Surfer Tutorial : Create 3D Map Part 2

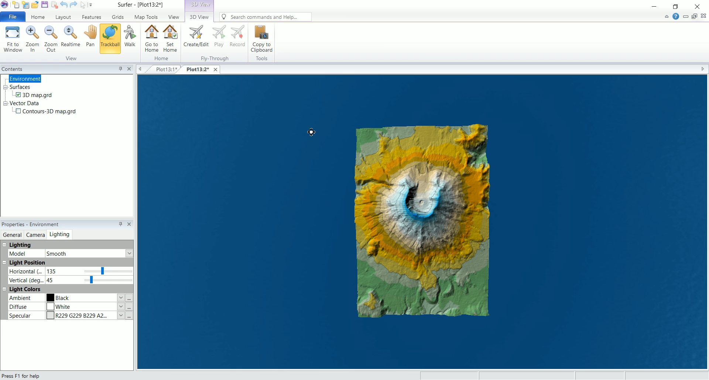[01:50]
Now with the mouse wheel, the left button, you just click and drag and you will be able to rotate this view to whatever you want.
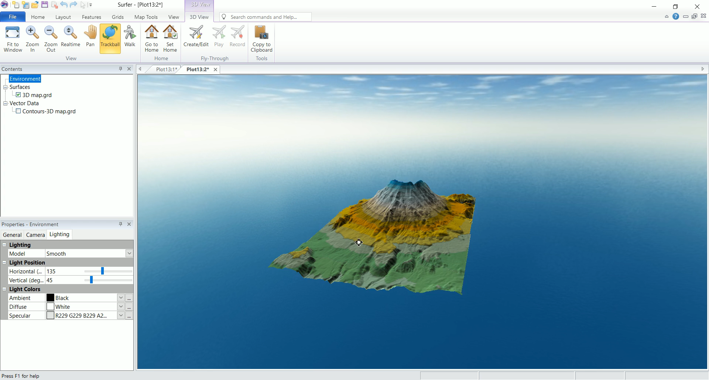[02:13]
Okay, so now in the content we have different things. We have the environment which contains surfaces and vector data. Now the environment is actually everything that we have in this 2D plot.
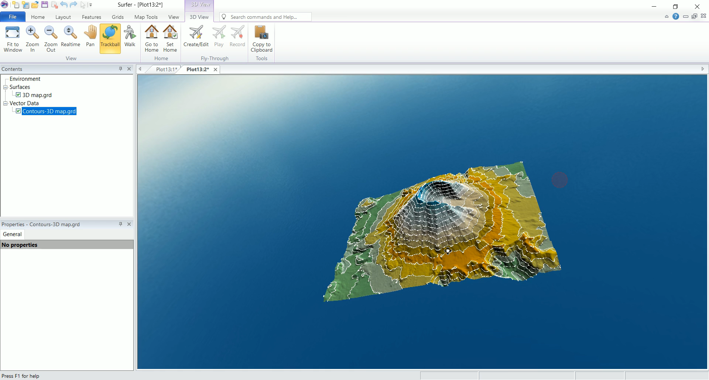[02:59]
file based on the data set that we've used. And you can view the contours in 3D. You can hide the surfaces and view only the contours if you want.
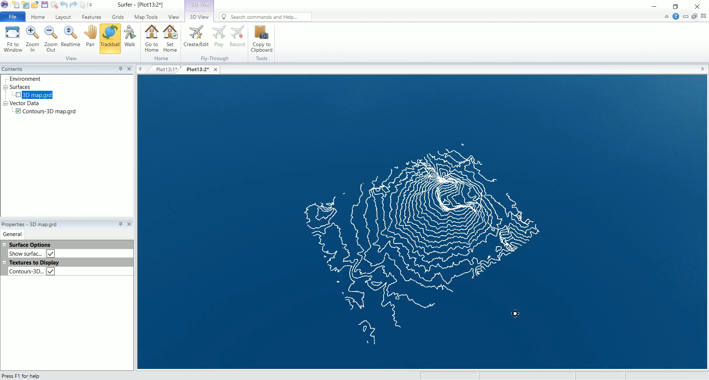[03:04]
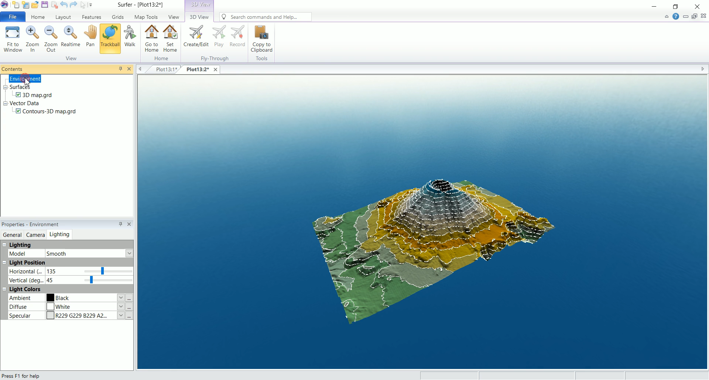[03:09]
Okay, now let's pick the environment in here and you can see the different parameters that we can edit. So pick the environment. And we have the model to be smooth or flat.
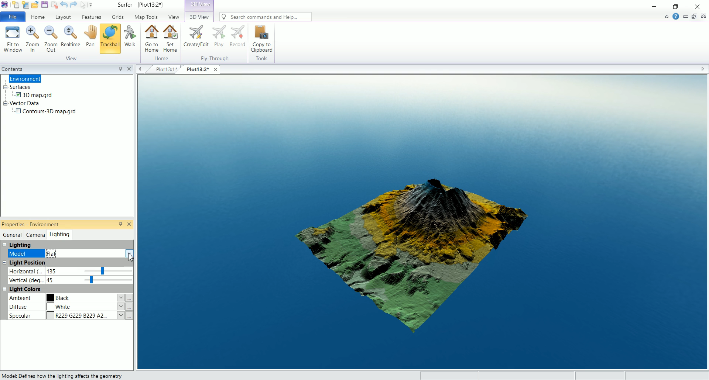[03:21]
So that changed the way this is going to be rendered. And you can also choose the light position. The same thing that we've done in the 3D surface map, whether it is horizontal or vertical.
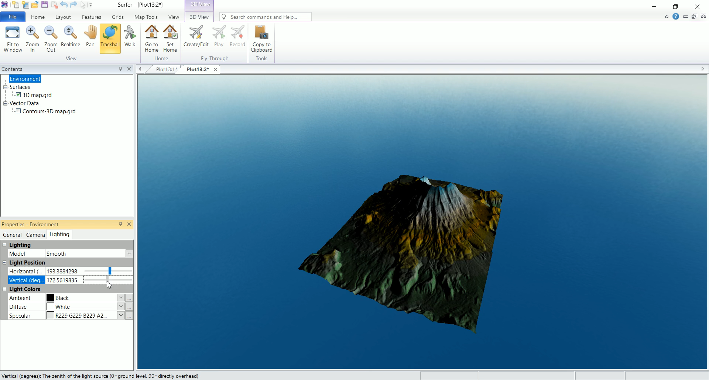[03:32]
And whenever you're happy, you keep it as it is. And you can also change the different colors for the light from the ambient, diffuse and specular. You can play around with these to pick up whatever color you want. Okay, so now another thing.
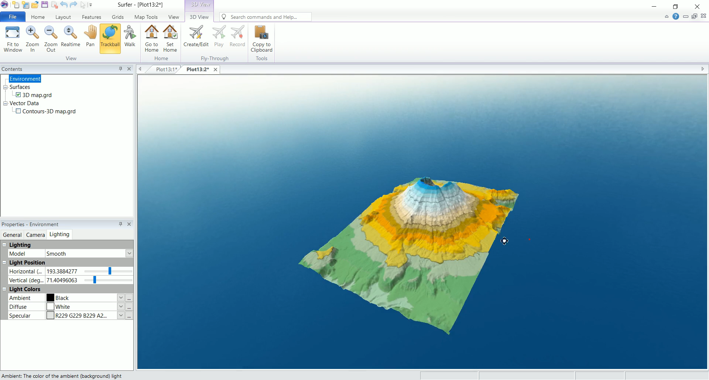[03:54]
We have a different toolbar
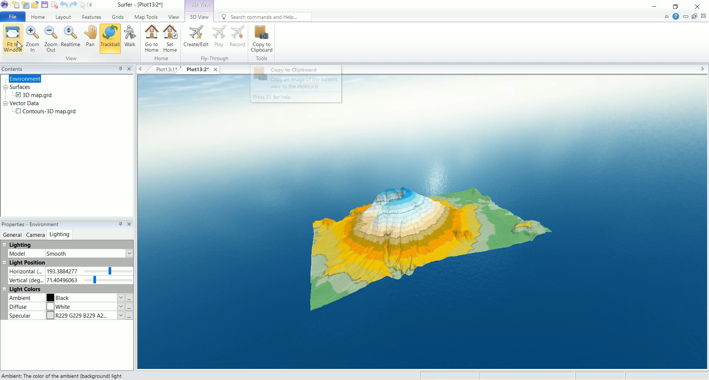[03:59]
in here that is different than the 2D plot. Now this is the 3D plot. We have different things for navigation. We can zoom in, zoom out or do real time. So zooming in or zooming out. You can use the pen to move it. Or at least I've shown you how to use the shortcuts.
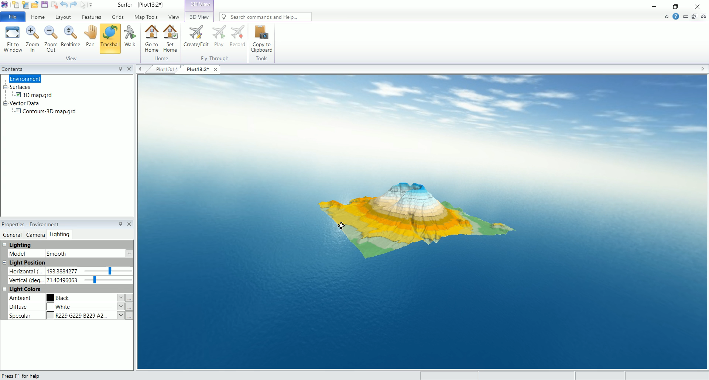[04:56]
Let's say that you want to set this here as the default view. You can click on set home. And now let's, for example, zoom in using the walk. And I want to go back to that view that I've set as default. All you have to do is to click go to home. Okay.
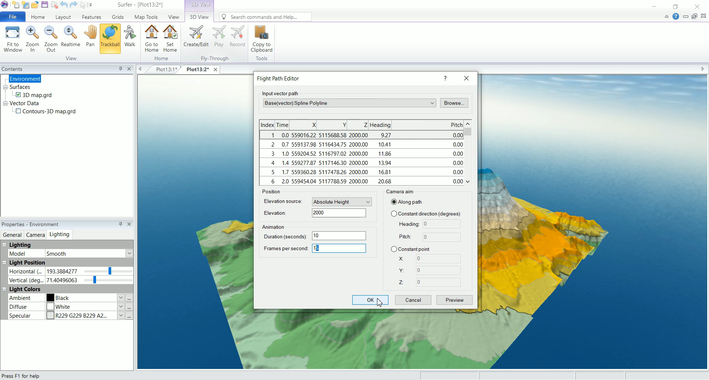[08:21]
So this, if we set this, for example, the coordinate of this one and we go around it. So the camera is going to be always pointing to that direction. So we're going to keep it as a long path for the moment and click on OK. And to view that animation, all you have to do is to click on Play. And you can see now, we're following that path that we've created at a constant elevation, which is 2,000.